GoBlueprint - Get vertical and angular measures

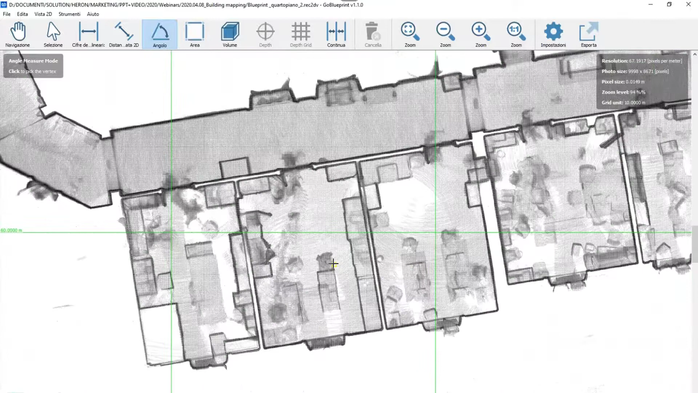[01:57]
if you need also to estimate very fast the area of a surface,
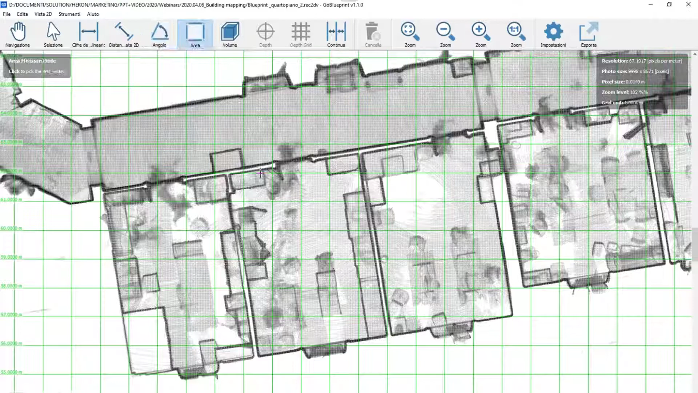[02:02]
the tool is definitely easy and user friendly because you have a specified command that is area measurement.
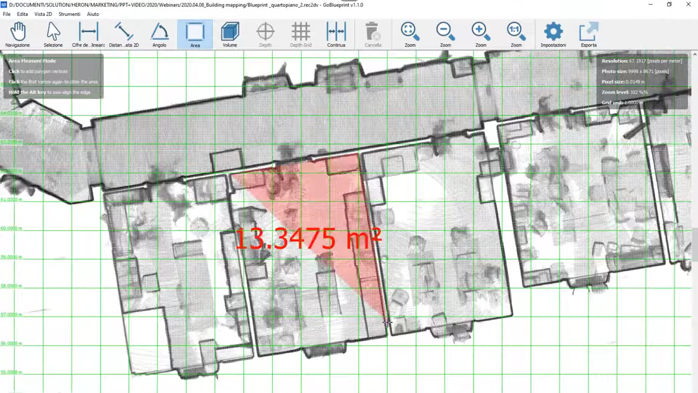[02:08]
And by just a few clicks,
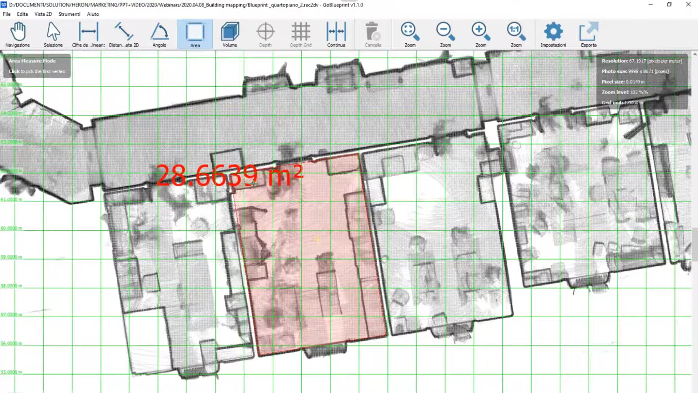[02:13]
you can measure directly also the surfaces of your building. Thank you, thank you, thank you.